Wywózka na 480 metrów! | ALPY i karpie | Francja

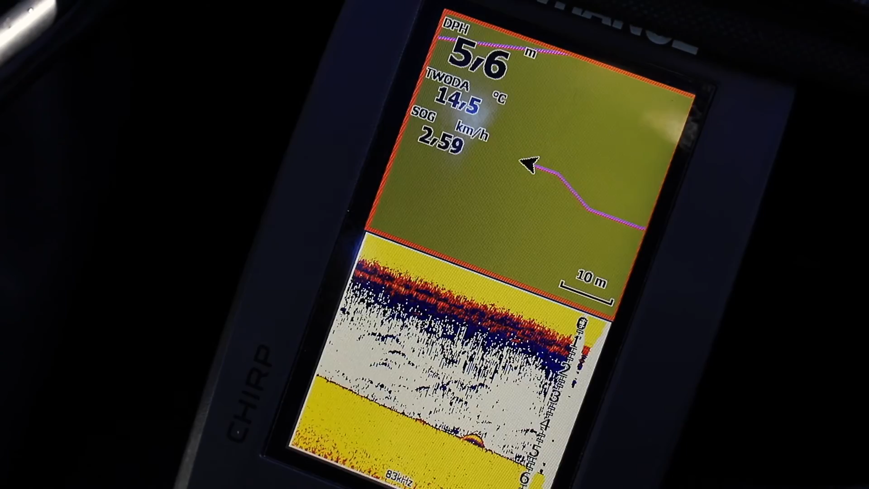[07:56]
On screen: depth 5.6 m, water 14.5°C, speed 2.59 km/h
Aha, faktycznie, ale trochę zboczyliśmy z trasy. Tak, ja zakręcę jeszcze tam. Dobra.
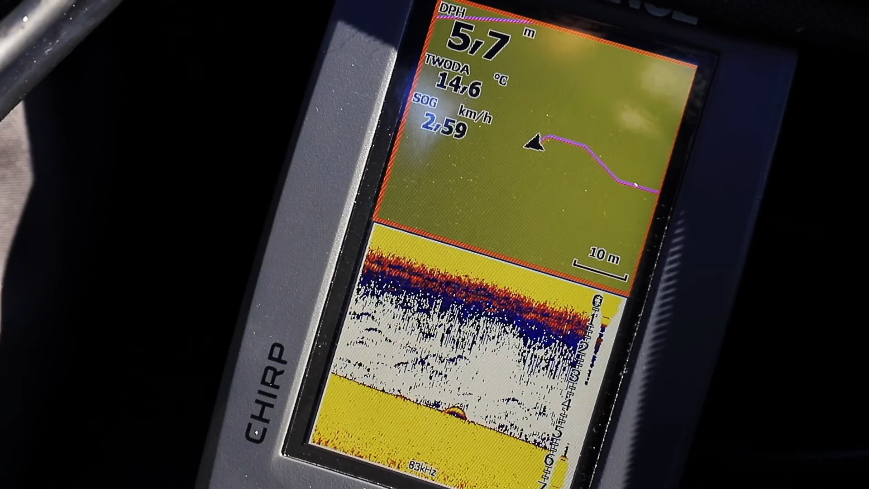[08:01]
On screen: depth 5.7 m, water 14.6°C, speed 2.59 km/h
Ale zobacz w ogóle, jak to się kształtuje, nie? Mamy bardzo duży plac takiej, powiedzmy takiego po 2 metry od brzegu.
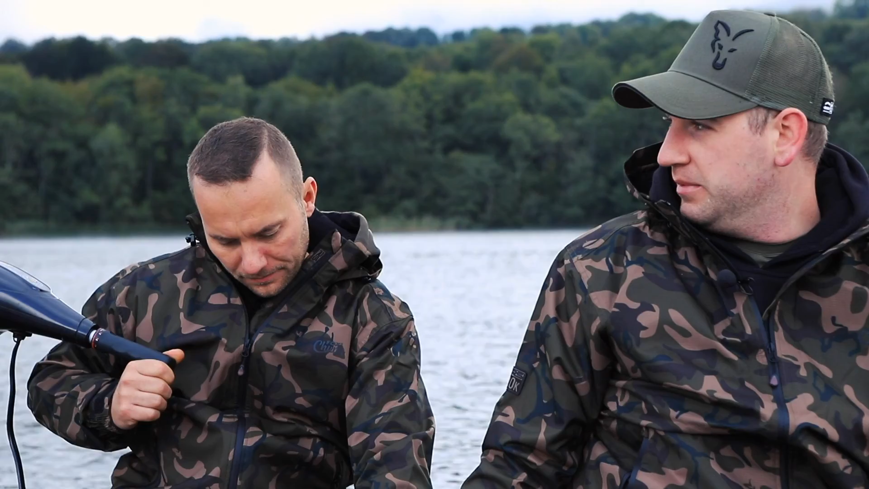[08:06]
Później schodzi tutaj zejście, tak, no. Tak, tak jak teraz schodzi na 6-7 metrów.
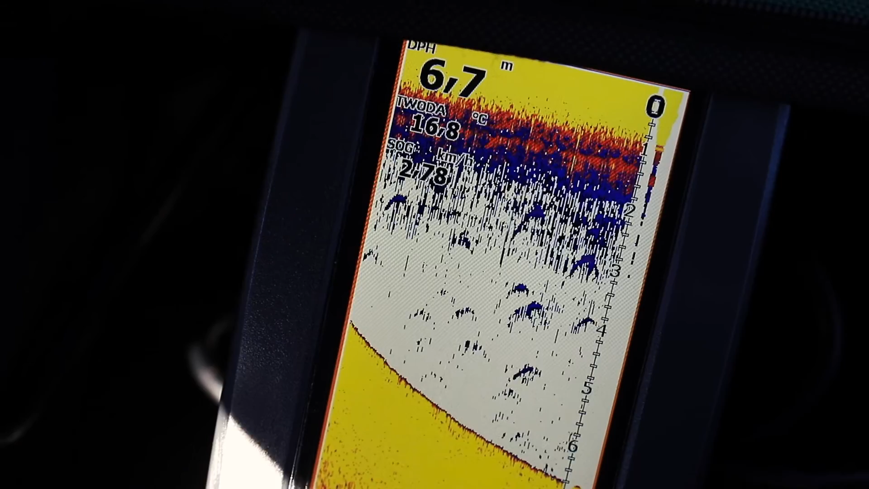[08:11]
On screen: depth 6.7 m, water 16.8°C, speed 2.78 km/h
I dopiero tam, na środku jeziora jest ta łacha, nie? No, ta łacha, powiem Ci, ciekawa rzecz, naprawdę fajne miejsce.